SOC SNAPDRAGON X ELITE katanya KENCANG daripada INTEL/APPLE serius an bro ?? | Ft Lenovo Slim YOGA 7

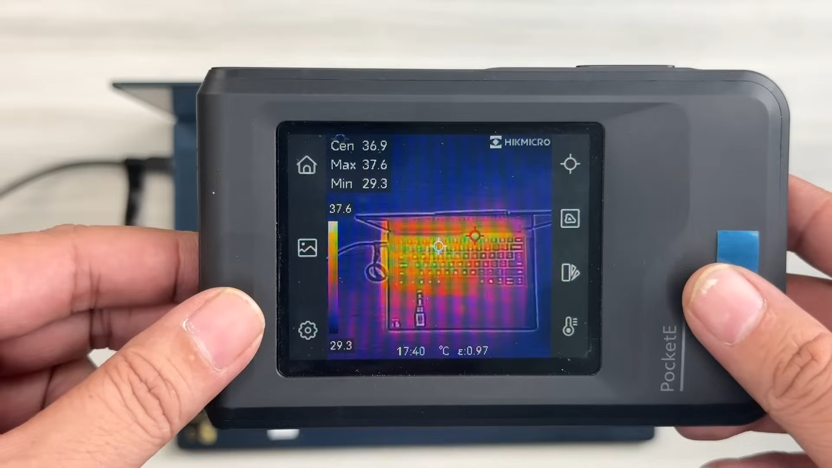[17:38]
Kalau untuk sistem pendinginannya, itu keluarnya lewat bawah, bro ya.
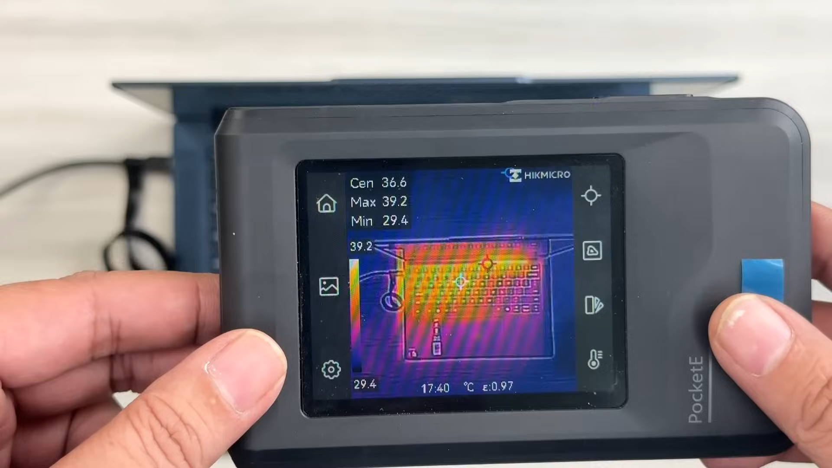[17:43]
Di belakang juga nggak kelihatan. Ada keluar panas di sebelah sini.
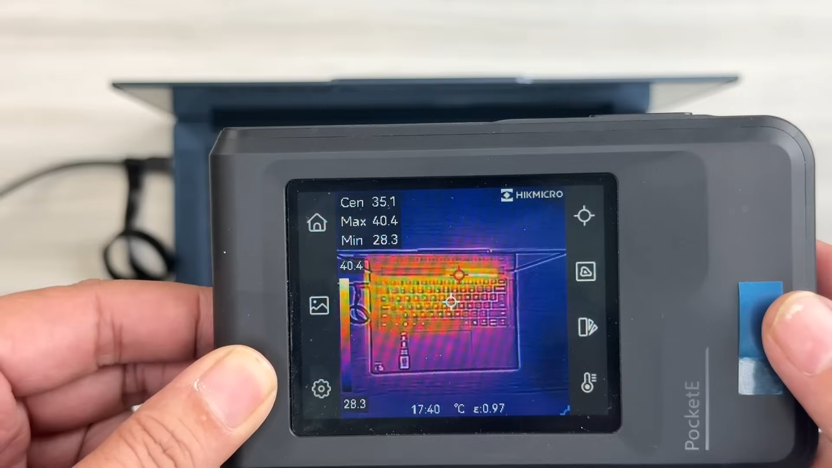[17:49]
On screen: spot 35.1°C, max 40.4°C, min 28.3°C, scale top 40.4°C, scale bottom 28.3°C
Paling panasnya di 30... 40 derajat. Oh, adem ya ini ya. Nggak sampai jebol 40 lebih. 40 derajat itu di bagian sistem cooling-nya aja, bro. Kalau di tengah di 35 derajat. Adem lah ini. Oke, sekarang waktunya kita tes di beberapa game dan software.